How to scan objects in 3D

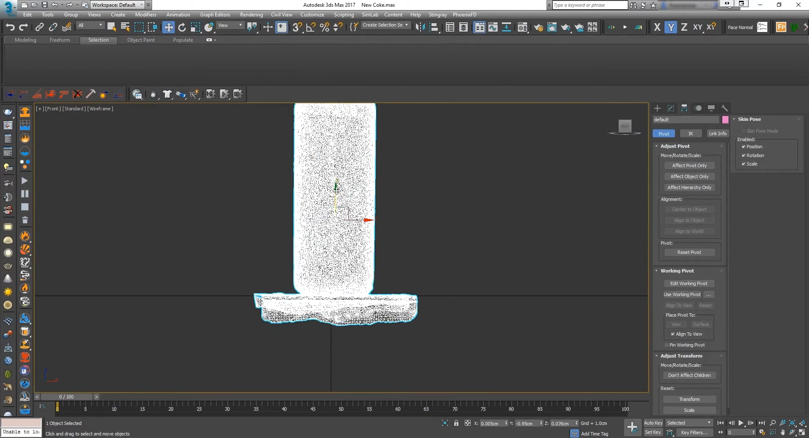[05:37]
When you bring it into the software, the object is usually oriented in a very weird fashion.
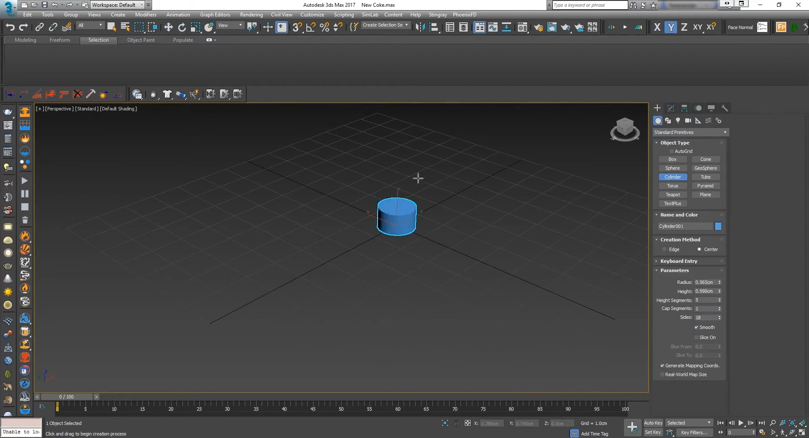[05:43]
So you make sure you basically put it upright so you have a more easier time modeling basically.
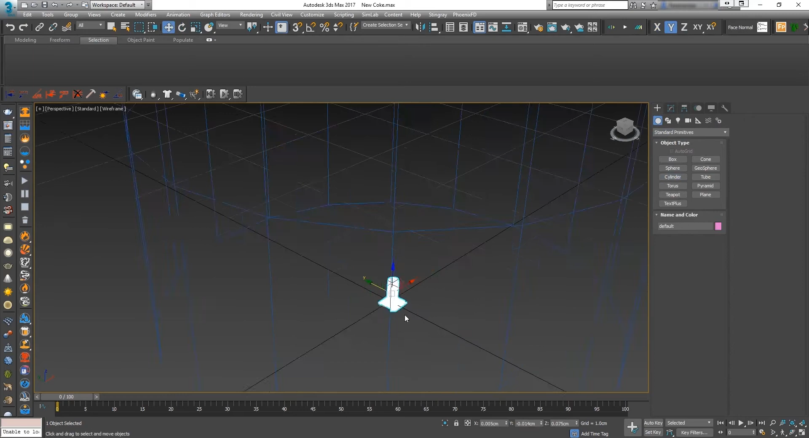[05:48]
And to make sure it's to scale.
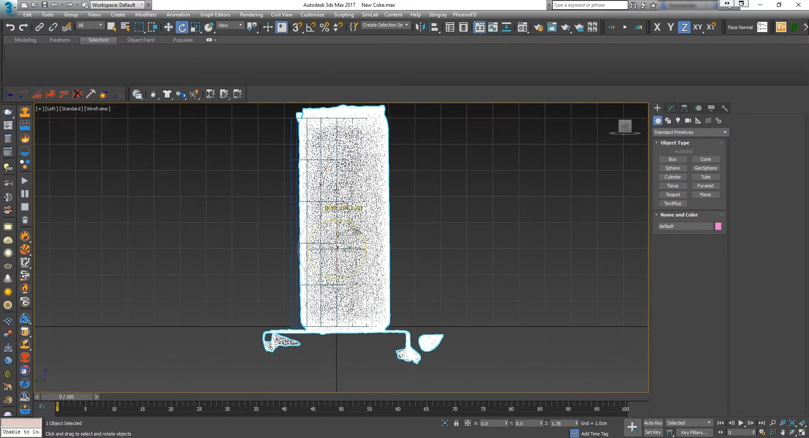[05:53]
I mean, usually at this point, you make sure that your objects are just to scale.
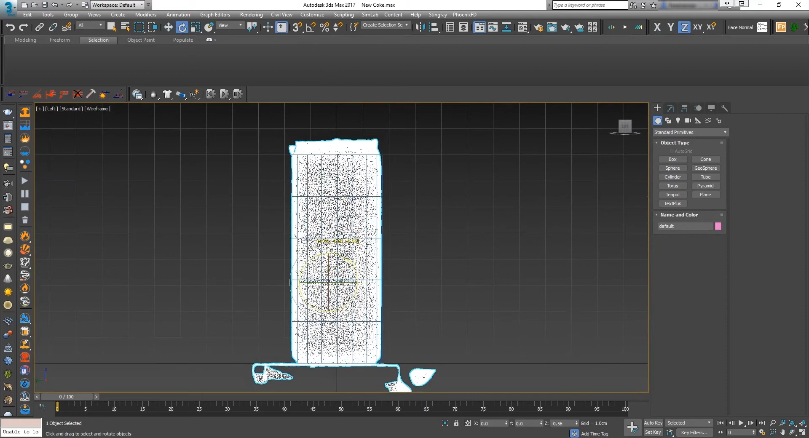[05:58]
You know, if I put eight centimeters, I don't really know how tall this bottle is. I should have Googled it at least, but I didn't.
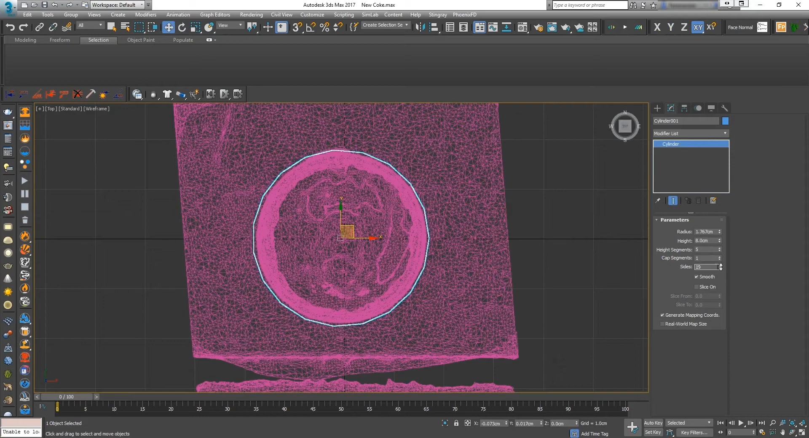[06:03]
So, you know, I just build a model that kind of represented a bottle.